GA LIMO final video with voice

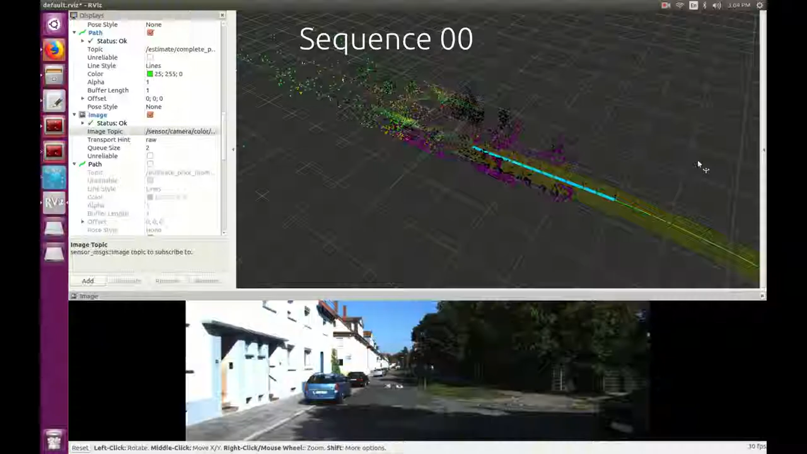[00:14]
We ran GA LEMO and LEMO on KITI Autometry Benchmark Sequences 00, 01, and 04.